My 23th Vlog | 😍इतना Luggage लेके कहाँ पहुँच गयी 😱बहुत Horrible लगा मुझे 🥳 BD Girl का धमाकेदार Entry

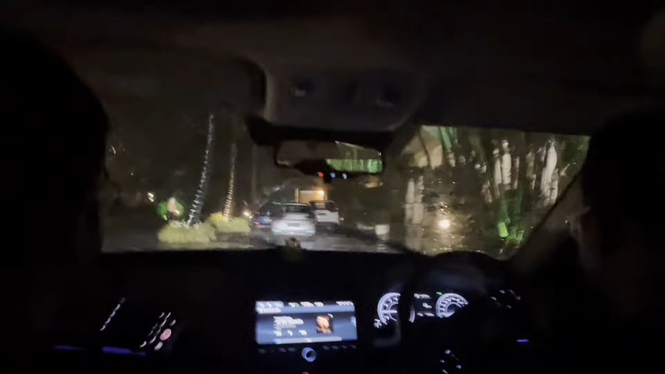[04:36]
बोलते हैं ना बिन बादल बरसात होना, आप लोग भी देख सकते हो बहुत तेज बारिश हुई है।